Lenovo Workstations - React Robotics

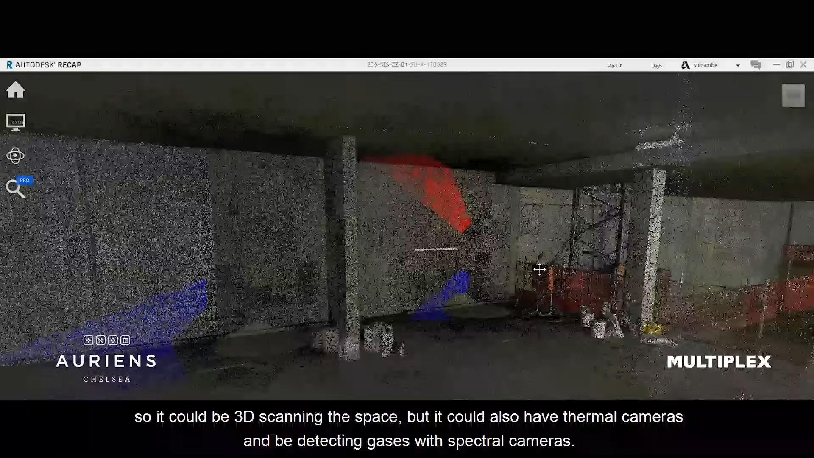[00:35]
So it could be 3D scanning the space, but it could also have thermal cameras and be detecting gases with spectral cameras.